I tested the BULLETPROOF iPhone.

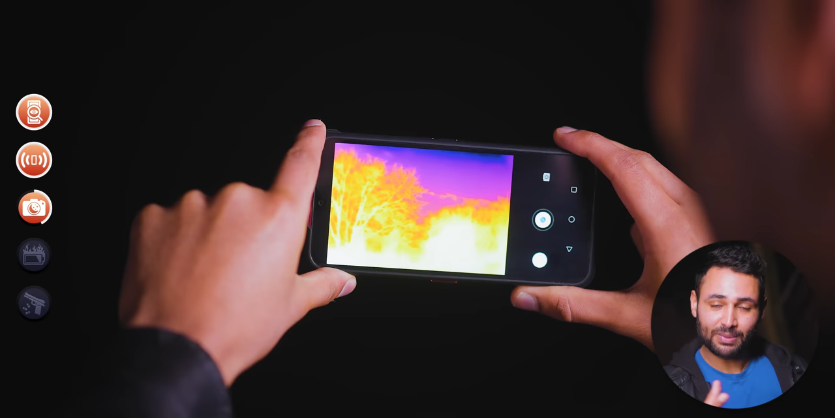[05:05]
So for starters, one of its cameras is a thermal camera, which is basically a sensor that's geared towards picking up infrared light, which is just naturally given off by hot objects.
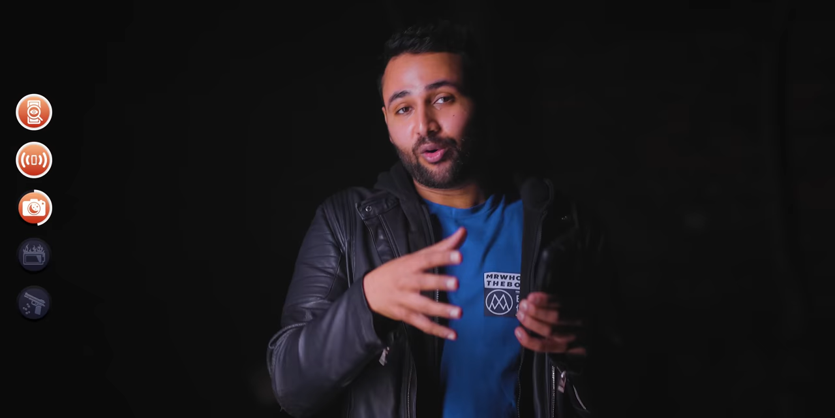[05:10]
So we're in pitch black here, right? There's no one around.
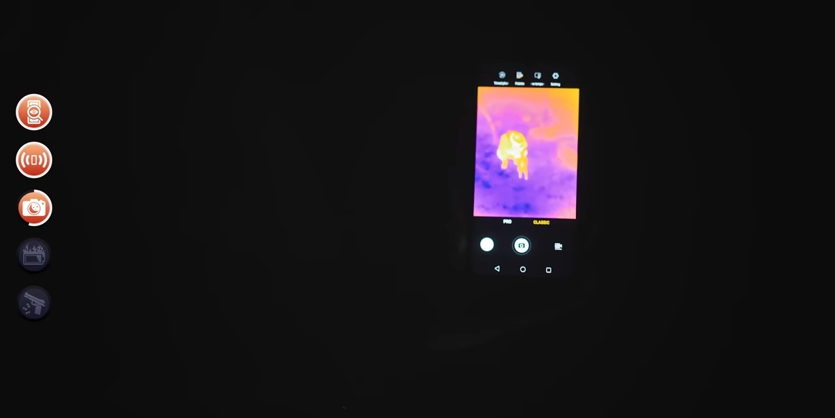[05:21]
But to be fair, it still looks pretty abstract to me. But then it goes a step further. Because let's say what you wanted to see wasn't a human subject.